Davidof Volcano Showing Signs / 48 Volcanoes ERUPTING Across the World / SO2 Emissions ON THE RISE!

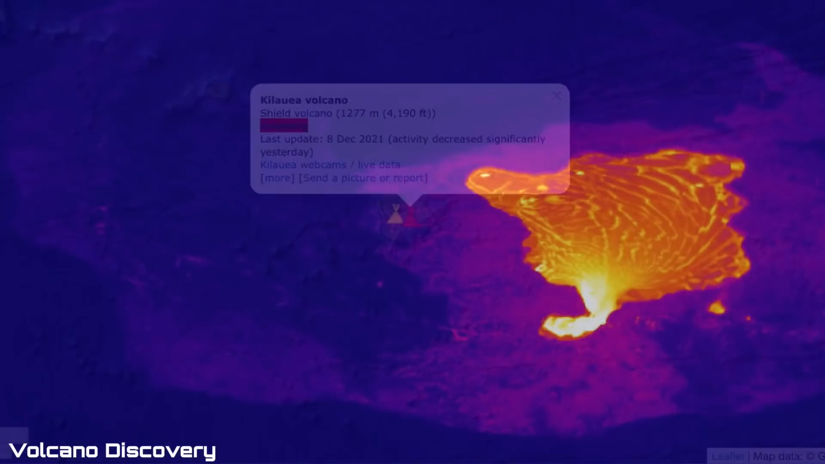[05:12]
with the Kilauea as I've been noting every day and showing the caldera as it has been filling up another quick look at it here